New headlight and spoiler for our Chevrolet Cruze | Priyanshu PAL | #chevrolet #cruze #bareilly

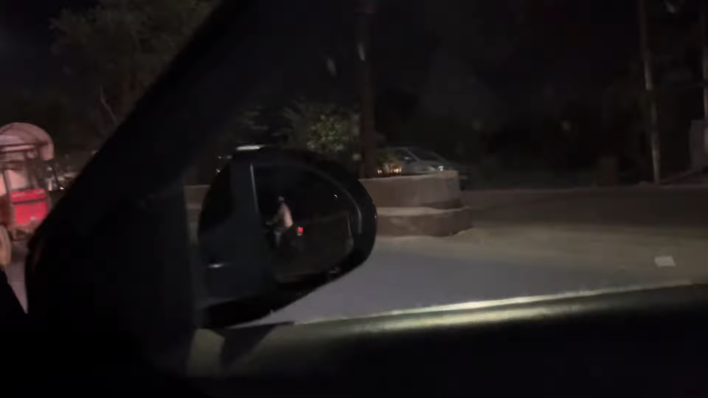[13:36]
बस एक चीज़ रह गई, मतलब दो चीज़ रह, ओए हाँ भाई साइड वाला मिरर भी अपना प्रॉपर वर्किंग के साथ रख चुका है अंदर, और एसी भी भाई क्या हवा दे रहा है, मज़ा आ गया, और रात का विजन की लाइट भी जल चुकी है।